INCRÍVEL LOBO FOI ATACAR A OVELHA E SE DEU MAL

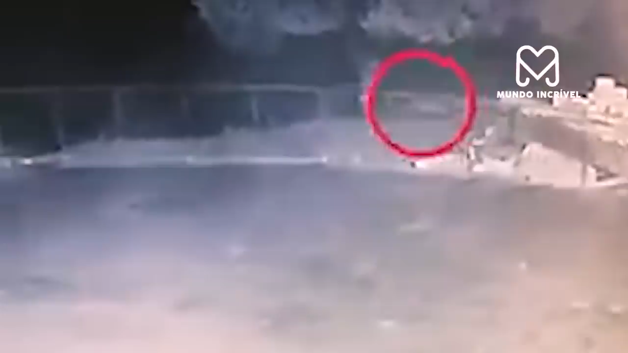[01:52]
O lobo sai desesperado com medo do grande cão que iria atacar com o lobo se ele não tivesse fugido.